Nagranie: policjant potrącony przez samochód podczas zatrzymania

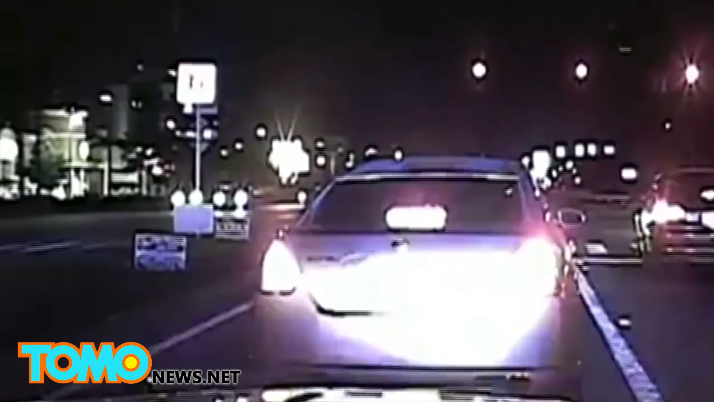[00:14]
Widzimy jak policjant podbiega do pojazdu i celuje w kierowcy z pistoletu,
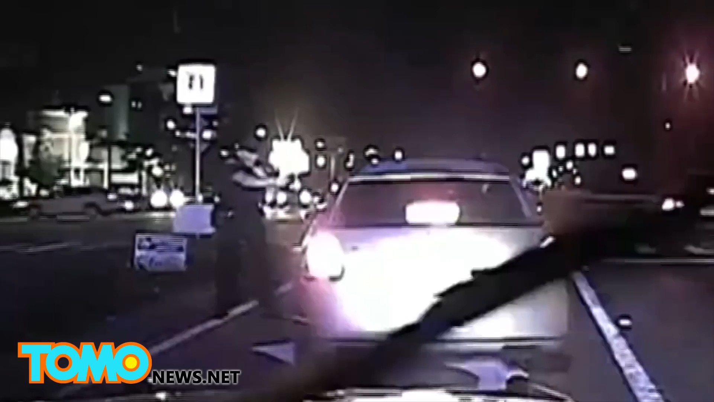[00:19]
podczas gdy pasażer otwiera drzwi i rzuca się do ucieczki. Kiedy policjant zaczyna biec w jego kierunku zostaje potrącony przez zatrzymany wcześniej samochód i pada na ziemię. Anderson został później przewieziony do szpitala i wraca już do zdrowia. Nastoletni kierowca samochodu został zatrzymany i oskarżony o usiłowanie zabójstwa drugiego stopnia.